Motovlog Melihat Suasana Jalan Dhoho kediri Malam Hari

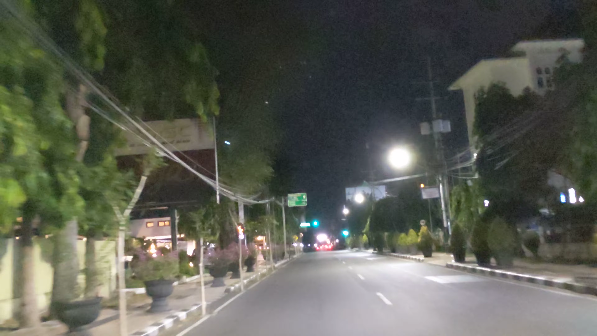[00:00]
Halo guys, ini loh kantor wali kota Kediri.
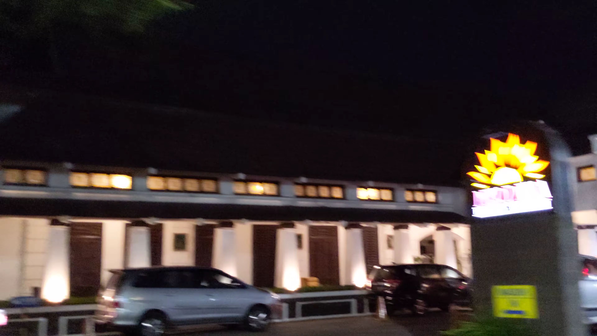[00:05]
Oke, kita langsung saja ya, ini kita mau lihat
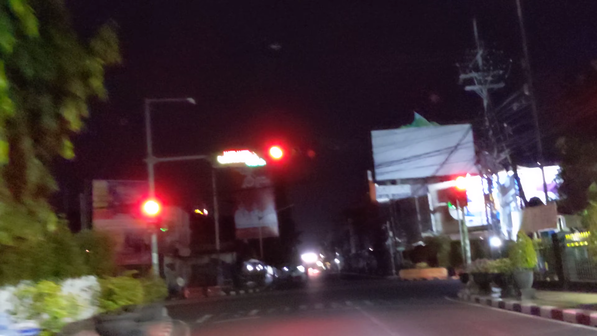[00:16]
Malam minggu Jalan Doho enak opo.
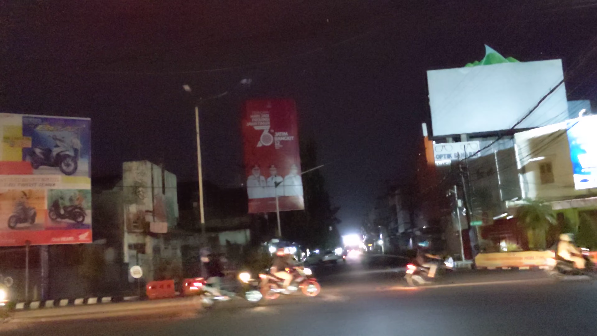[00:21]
Wah, Jalan Doho gelap gulita. Wah, ini loh hotel Merdeka. Wong turu. Pindah turu. Wah, karo bojone wong liya ora roh ya. Wargane wong liya. Wargane wong liya. Ya, eh Jalan Doho kuburane lho dolan teh weteng. Apa gara-gara gung bayar listrik, guys? Kayak iki anu, apa lampune sing ning dhuwur anu konslet.
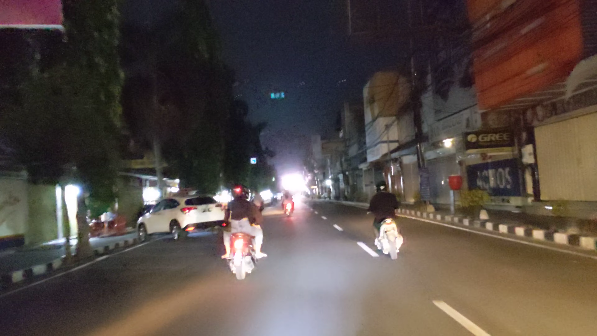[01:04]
Anu dah penerangan jalan umum PJU.
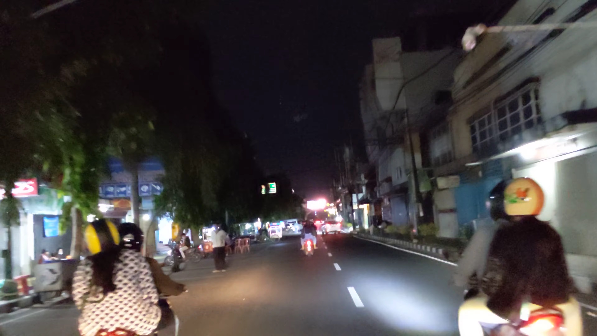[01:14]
Oke guys, ini kita langsung masuk Jalan Doho. Jalan Doho ini gila guys. Nah, ini jenenge Jalan Doho.
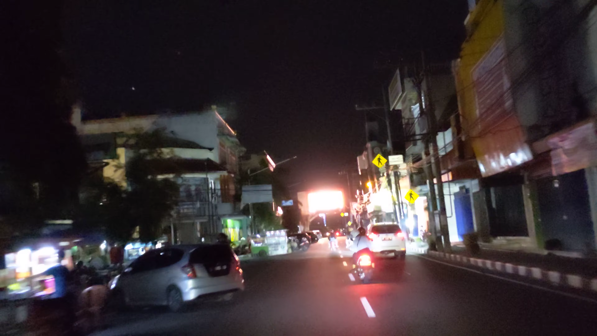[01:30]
Gila. Jalan Doho kondisinya sekarang ini kei saiki. Panggah rame, masuk peteng ya.
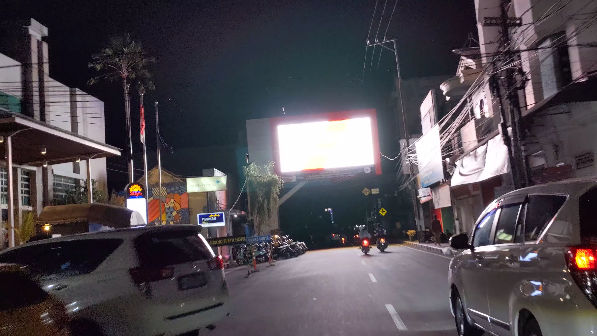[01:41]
Panggah beaku, orang beaku ya. Iya, ong.
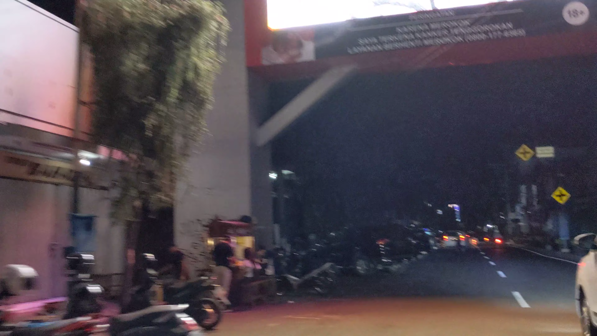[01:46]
Angsurane awe-awe.
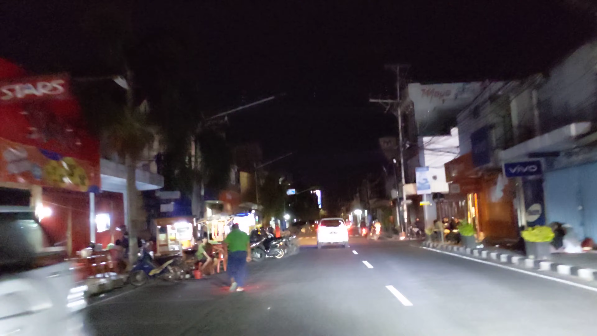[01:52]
Oke. Oke, ini nanti kita lewat Patimura. Iki lho. Hotel Grand Surya, hotel
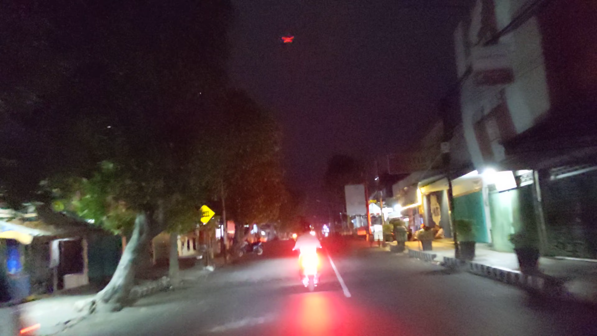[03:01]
Iya panggah rame wong bakul itu. Kita lewat Jalan Patimura.
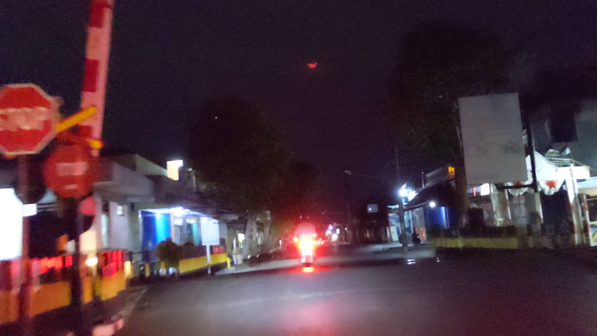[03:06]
Ini malam hari ya, sekitar pukul 11 malam.
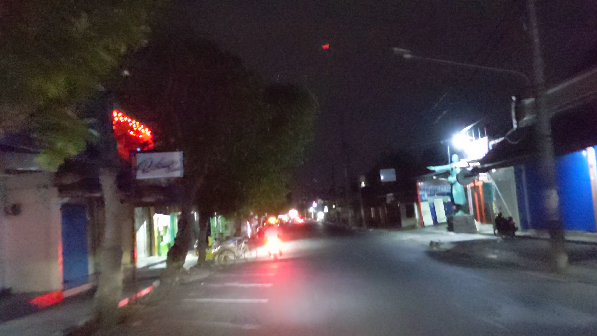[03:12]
Di Jalan Patimura ya, suasana masih ramai karena ini malam minggu. Malam minggu katanya malam yang panjang ya. Kediri saat ini memasuki PPKM level 1 ya, ya karena berita terakhir kemarin ya,
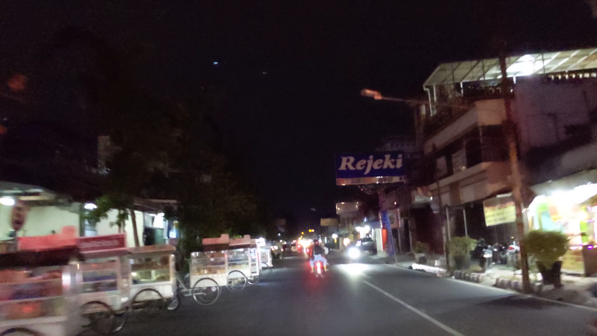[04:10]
Perempatan Reco Pentung, ini perempatan Reco Pentung.
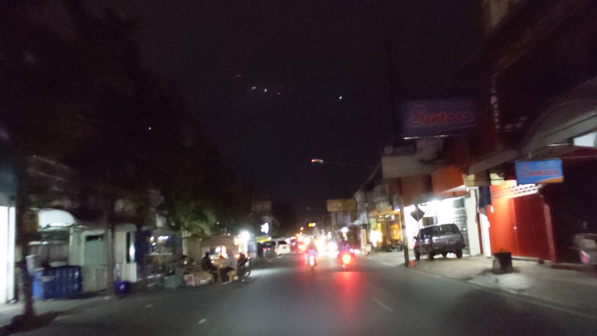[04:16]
Perempatan Reco Pentung. Perempatan Reco Pentung, itu perempatan Gili Suci. Wah ini, bakul roti samunumbe, ini ya, jejer-jejer ya dah. Wis pokoke dijejer-jejer mbuh payu mbuh ora sing dijejer ya ta, ora usah gelut gak sing payu kancane ya ta, rezeki wis enek sing ngatur. Iki bakul-bakul ya akeh ya.